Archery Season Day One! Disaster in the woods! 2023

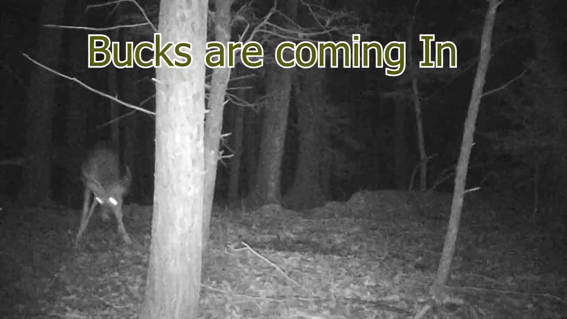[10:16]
I had three bucks on both those cameras. Six pointer, a nice 8, and a bigger 10 pointer.